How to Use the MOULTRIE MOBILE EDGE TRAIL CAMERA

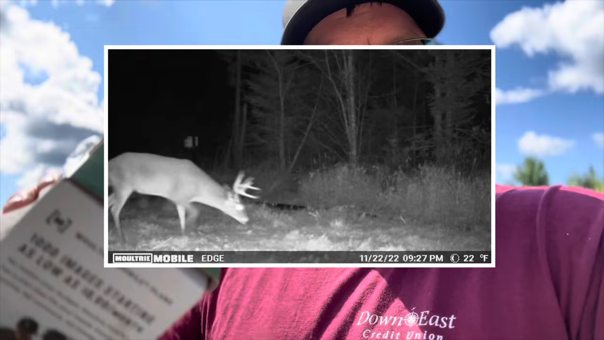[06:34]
then you can request it to be turned into an HD video with sound. So that's what's really cool about that.
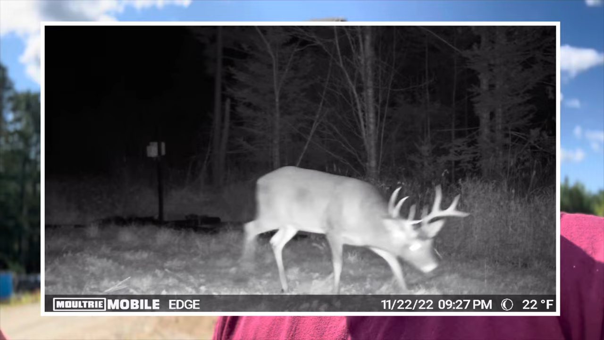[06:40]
So it actually is recording still photos and video all at the same time.
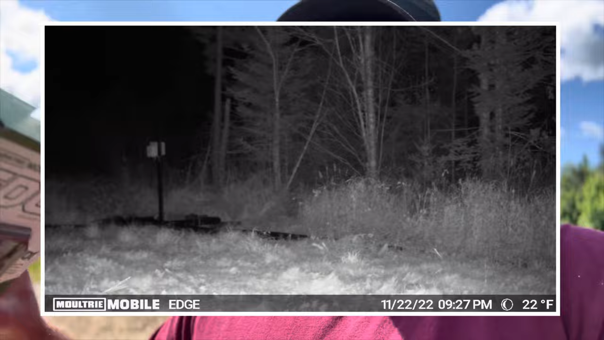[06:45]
So by choosing that mode on your app for it to take video and photo,